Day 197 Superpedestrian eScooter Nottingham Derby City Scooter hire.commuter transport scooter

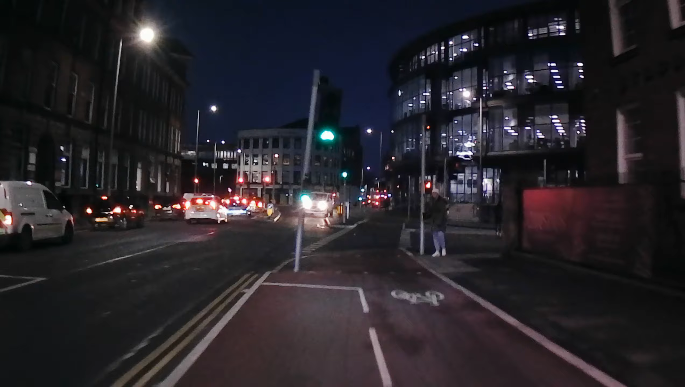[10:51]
approach that car for 1 minute because I'm going to come onto the main road.
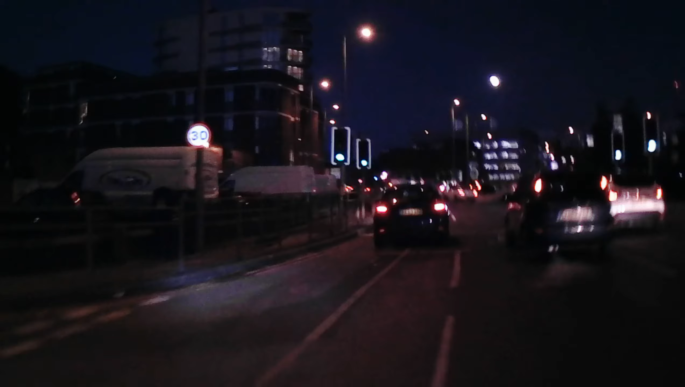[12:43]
Got through this red light okay, fantastic, keep going.
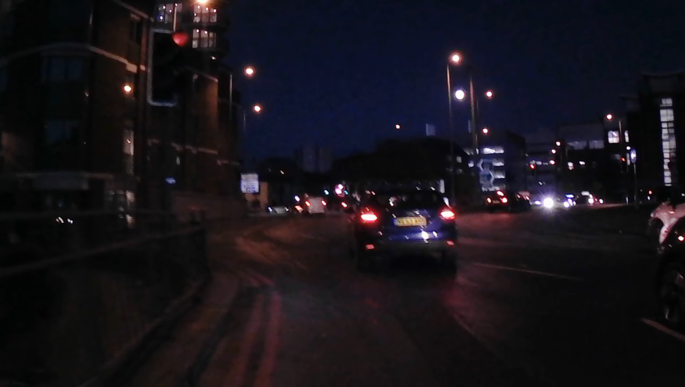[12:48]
Come on, let's go.
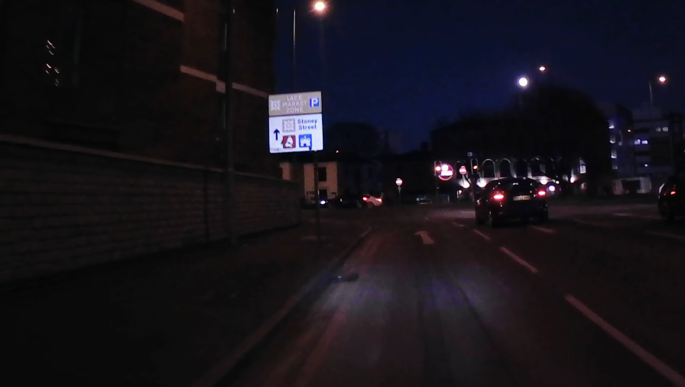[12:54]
Oh, one red light. First one.
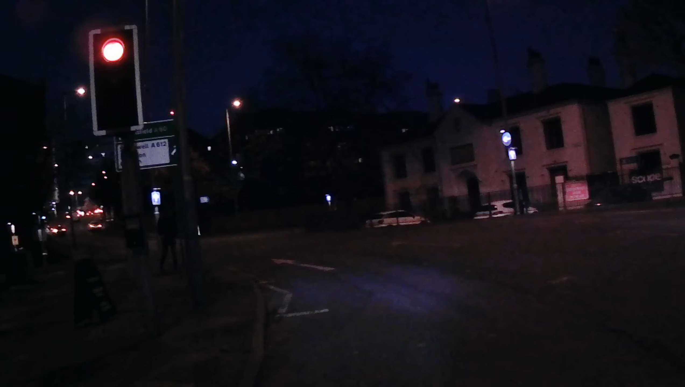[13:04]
Come on.
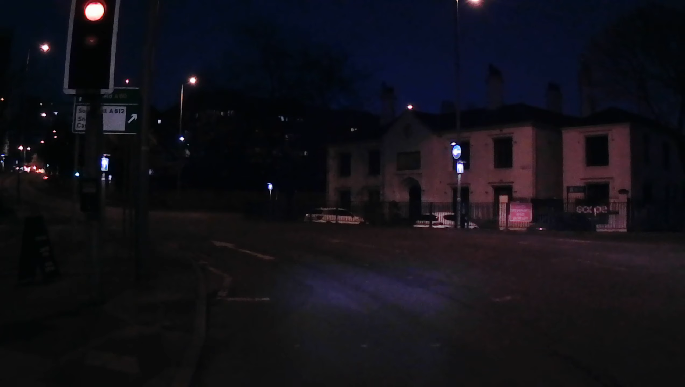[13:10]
Gotta get across the road. Get high. This car's coming.
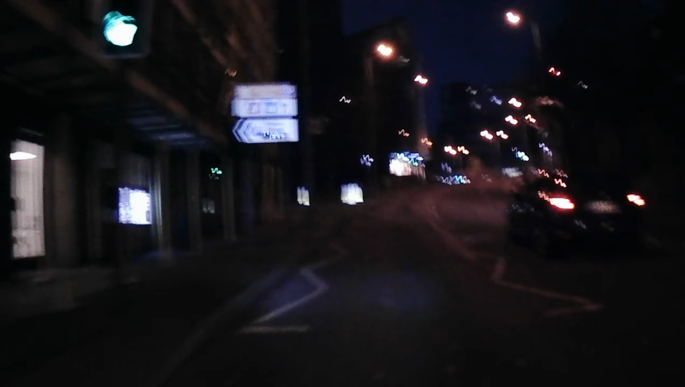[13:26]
Still can't get across. I can straight across. Woohoo! Come on, keep going. Woo! Yes.